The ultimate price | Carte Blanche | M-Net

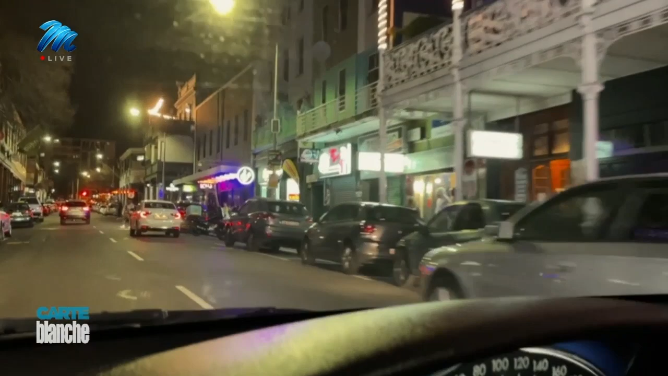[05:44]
Those are in city centres, sort of what we know as party strips or party hubs.